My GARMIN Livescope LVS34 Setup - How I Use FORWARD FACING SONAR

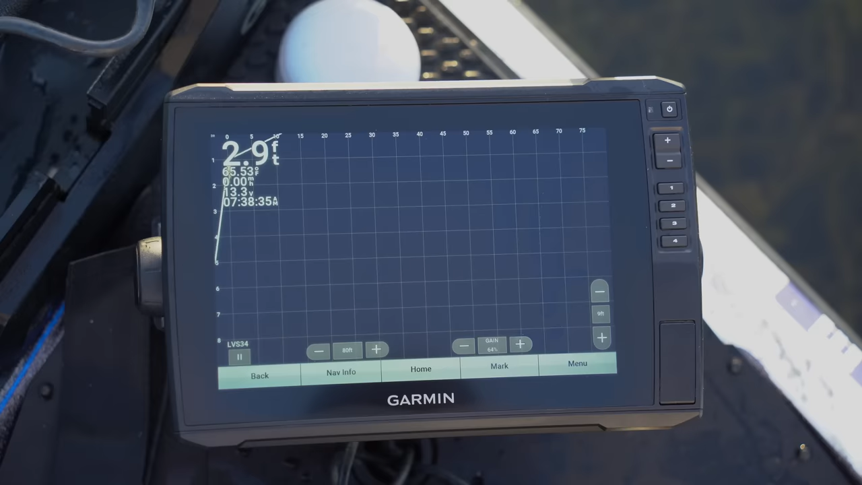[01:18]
On screen: depth 2.9 ft
all right guys let's dig into the unit so the first thing i'm going to do i'm going to hit menu and then sonar setup is what i'm looking for here on my menu so let's go sonar setup and then we're going to go through each one of these okay so we're going to start with appearance under appearance you got color scheme color gain color limit trails and bottom fill okay i always play around with my different color
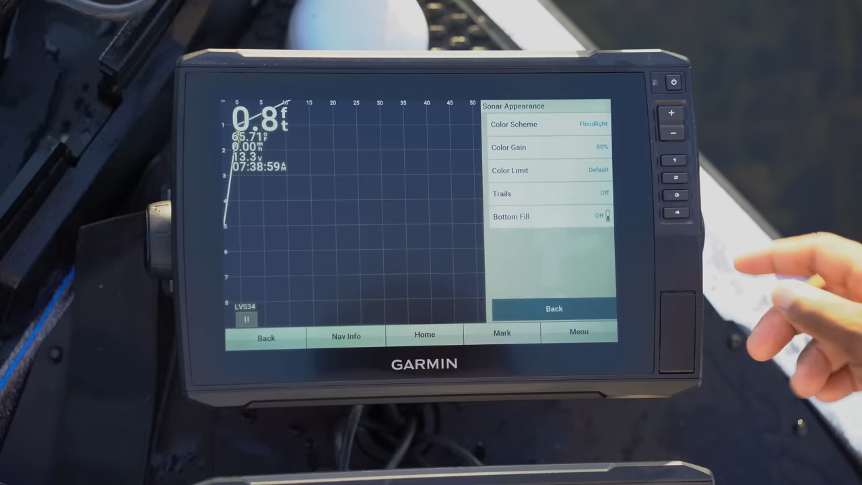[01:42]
On screen: depth 0.8 ft
schemes but right now i got it on floodlight that's what i've been feeling here recently so i want to come down here and show you guys where that's at
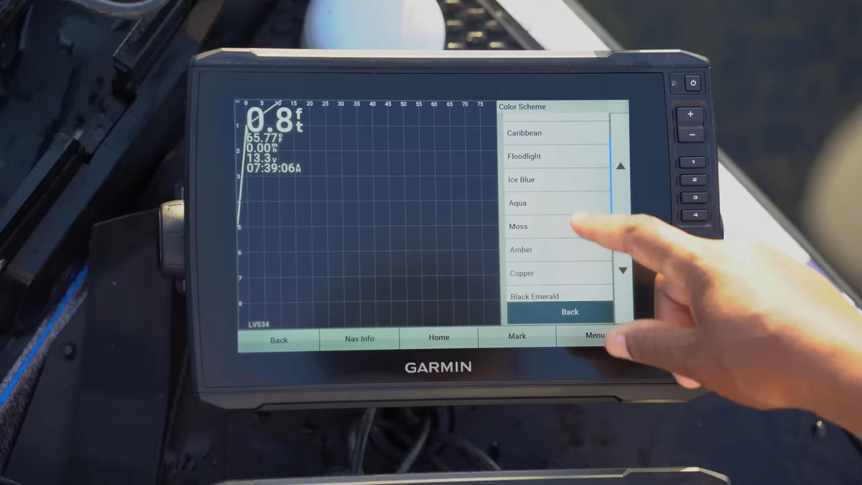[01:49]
On screen: depth 0.8 ft
uh there it is floodlight right here boom we're going to select that go back all right and then we're going to go into color gain color gain is very important i like my color gain to be
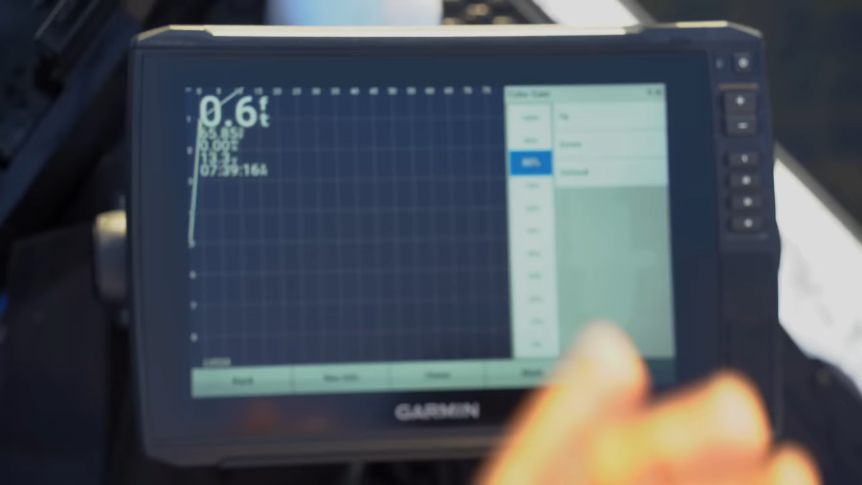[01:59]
high of course that's something
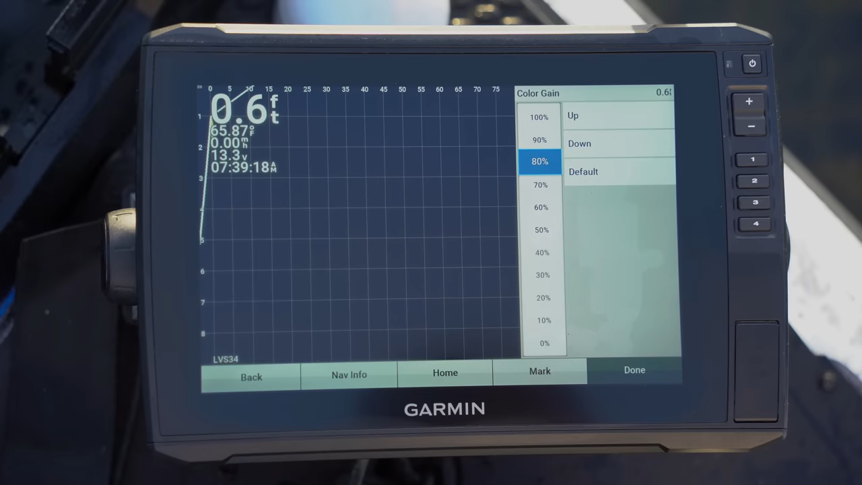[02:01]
On screen: depth 0.6 ft, water 65.87°F
you're going to want to play with but i would say run the color gain a minimal on 80 which is what i have it right here but i'm gonna
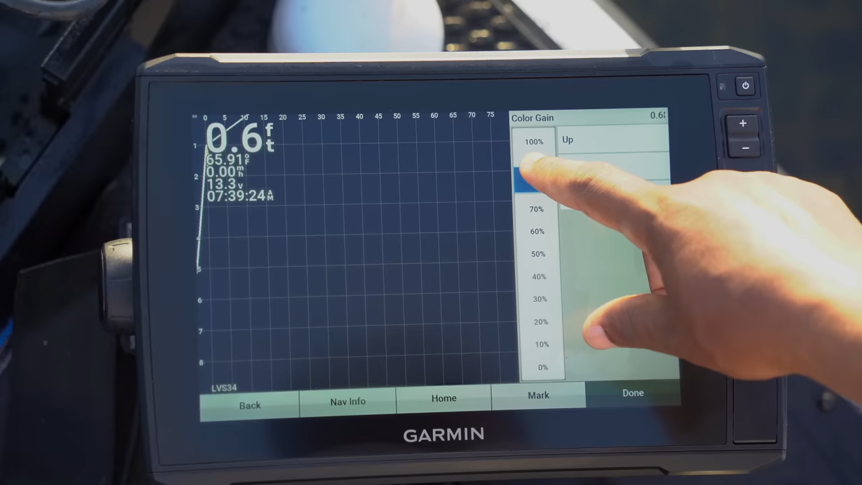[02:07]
On screen: depth 0.6 ft
bump it up just a little bit to 90 then i'm gonna go done then we have to go back into menu
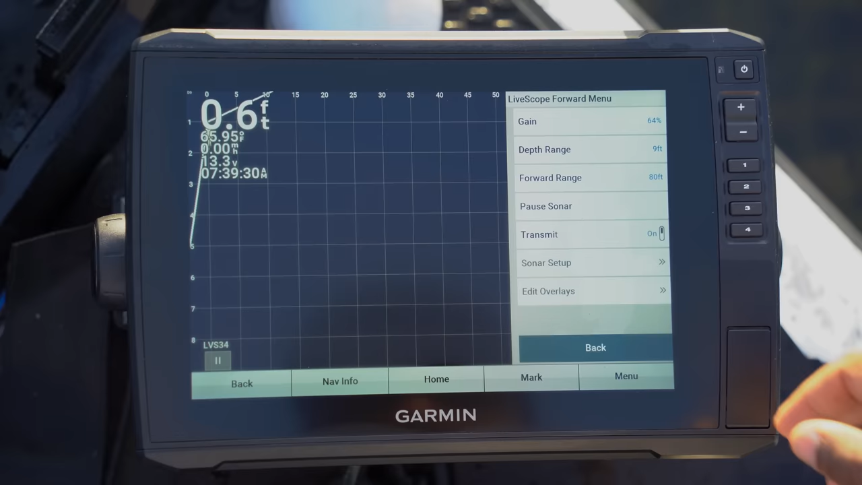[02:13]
On screen: depth 0.6 ft
then sonar setup again all right then we're going to go into our layout layout you got the grid overlay scroll history on screen control reverse range compress range the only thing i like to play with here on this menu is the grid overlay i cannot stand having a grid on my unit but some guys really
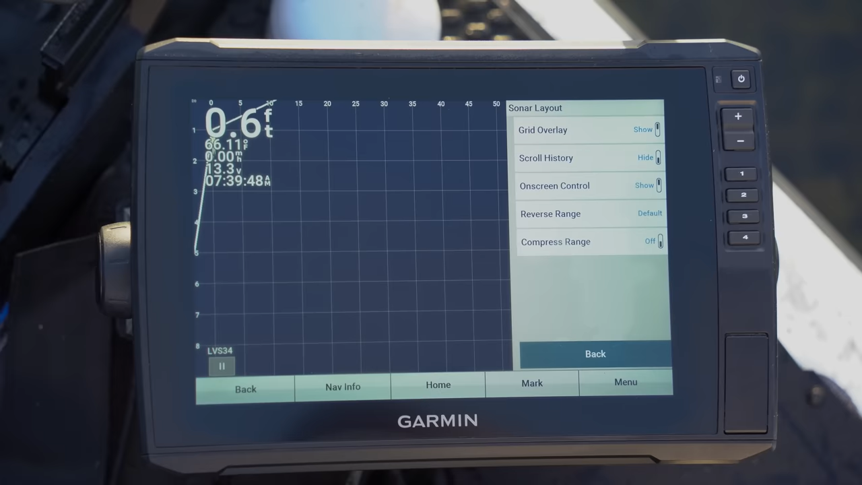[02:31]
On screen: depth 0.6 ft
love that so that's again something you want to play with i'm gonna turn mines off really quick just like
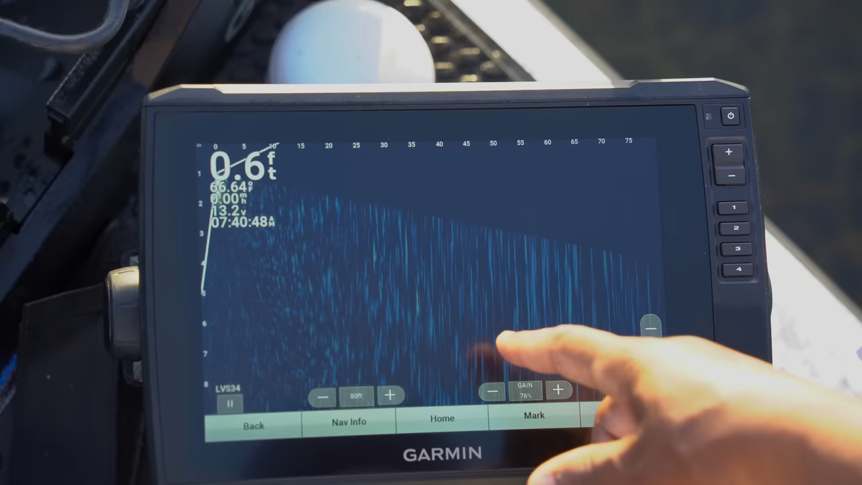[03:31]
On screen: depth 0.6 ft
clutter in the screen and as i put my ducer in the water i'll back this down until the unit gets just crystal clear like i want it all right
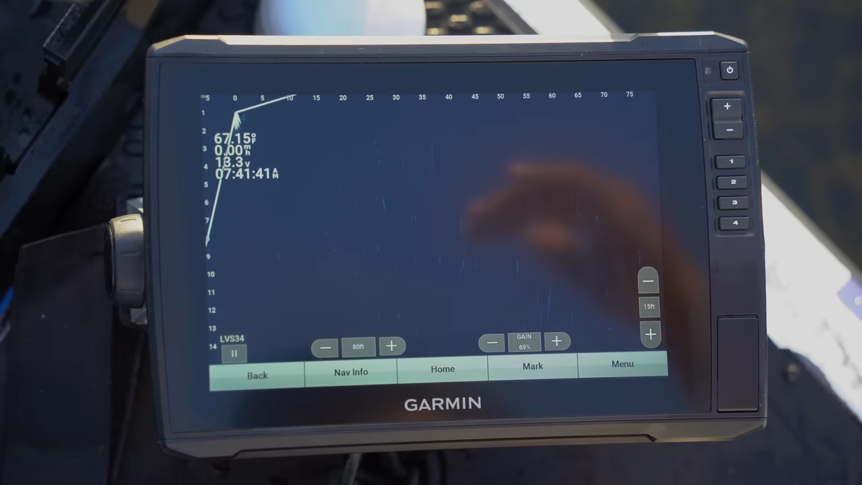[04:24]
appropriate to what you're fishing and i think that pretty much summarizes
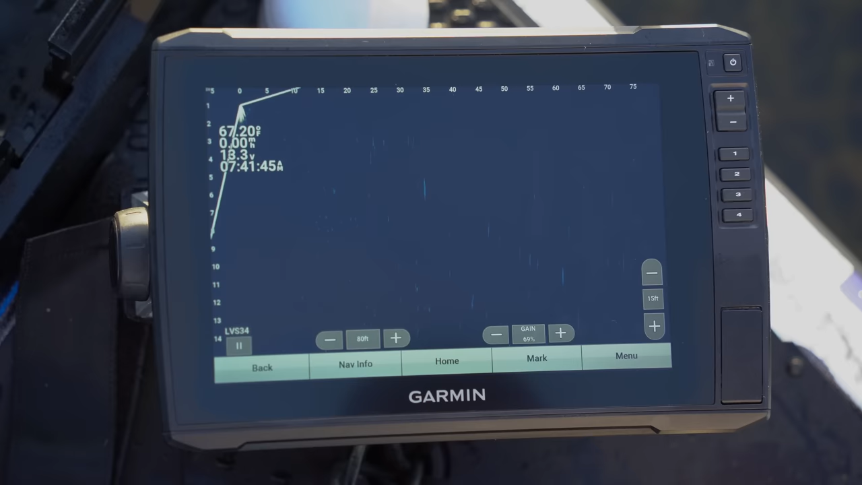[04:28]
the whole gamut let's go drop her in the water and see what we can see all right guys so right now you can see i got a few fish out there suspended about 35 foot out and let's see is that a fish yeah no well that's one right there swimming right underneath the boat almost two of us in 10 foot of water right there but you can just see how crystal clear that is and i'm looking out 80 foot on this unit yeah there's three of them right there underneath the boat